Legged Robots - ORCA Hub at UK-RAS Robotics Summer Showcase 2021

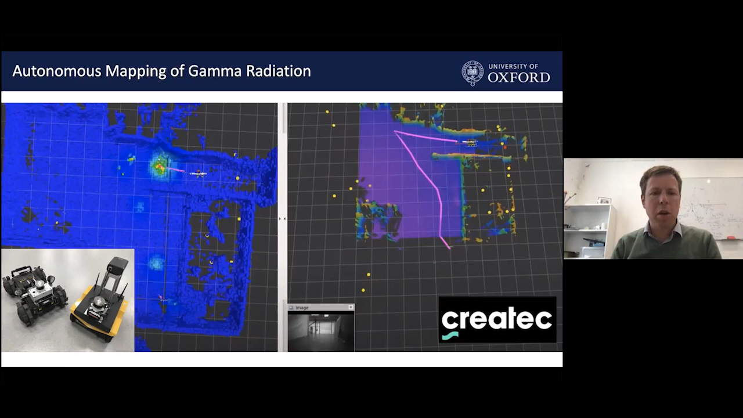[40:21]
see on the left hand side um with a hot spot which was a um an intentionally located um gamma radiation source so in doing so we were able to deploy the robot autonomously it can go out into the onyx unknown environment um map map hazard hazards like this and return home i'll finish up by just showing some initial work with
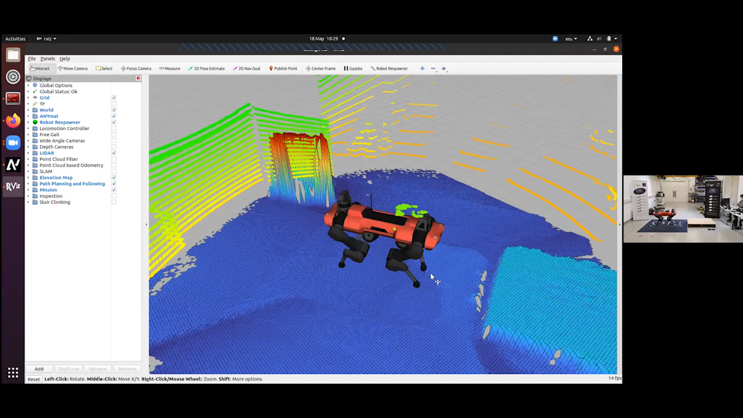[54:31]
we can see what we call the elevation map which is the reconstructed model of the terrain in front of it so you can see a very sharp edge of the pallet and now the robot will
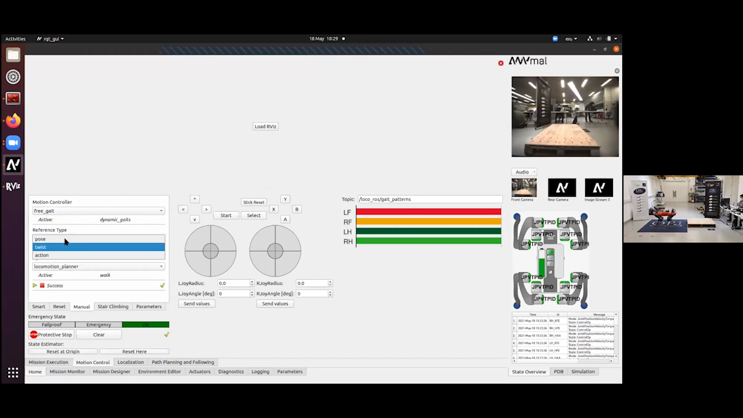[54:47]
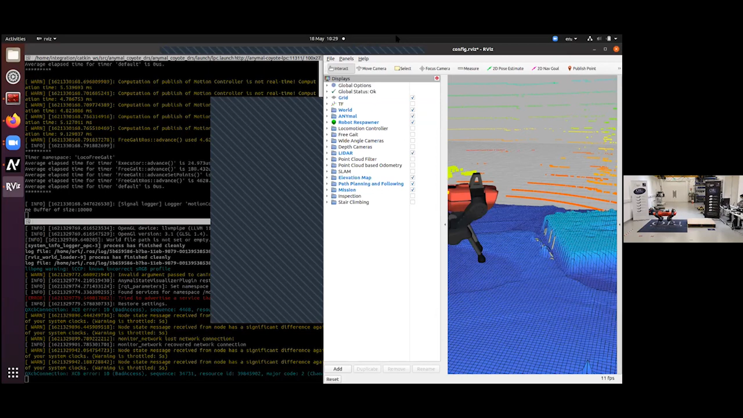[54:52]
now the robot will be walking towards the pallet and planning its footholds so that it can safely
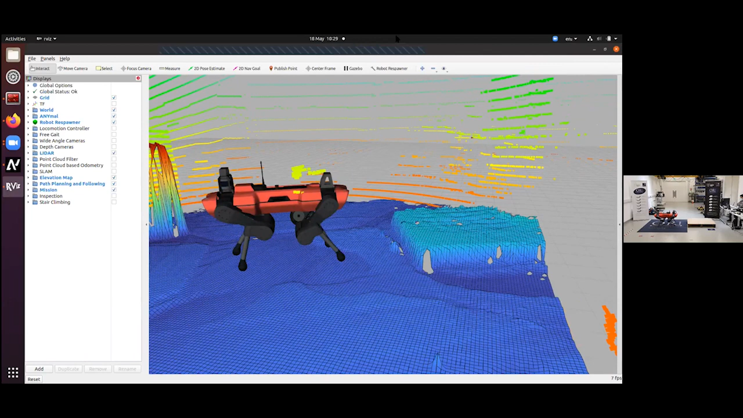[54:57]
traverse on top of the pallet
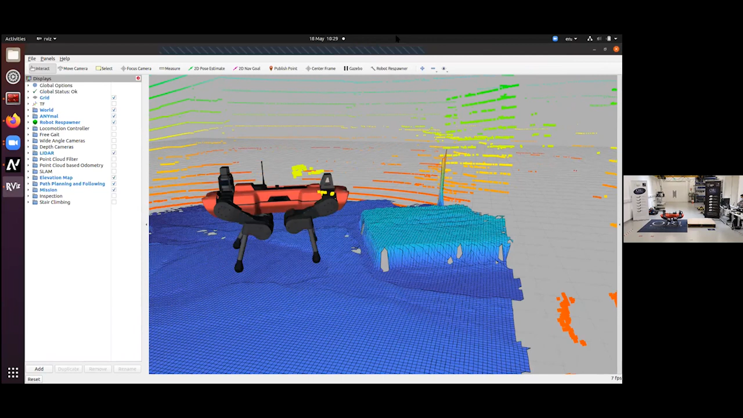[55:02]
so you can see as the robot approaches the obstacle the elevation
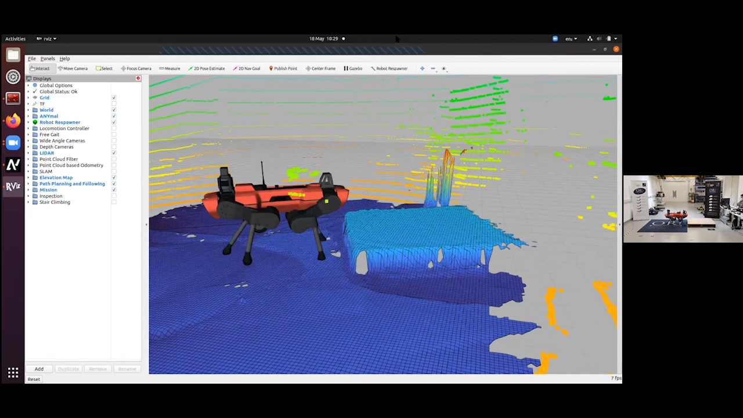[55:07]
map is growing in fact the elevation map is about six by six meters once the robot reaches the top we will ask it to step down and this is possible because during this operation it has acquired the model of the environment so it remembers what is behind it in